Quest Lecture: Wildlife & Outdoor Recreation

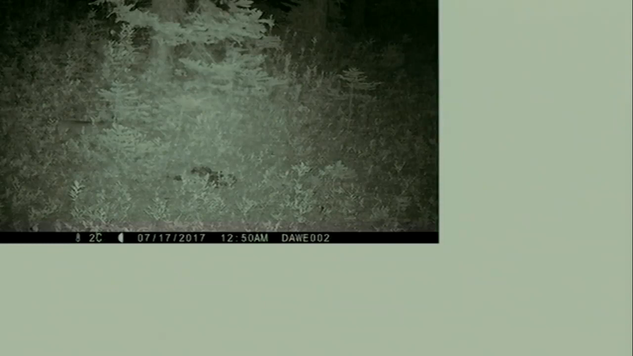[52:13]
Here, because it's not always really obvious, we have ourselves what I'm pretty sure is a bobcat, kind of tufts above the ears and a short tail right here. But maybe you'd believe anything I told you. And here, we actually have a mountain goat.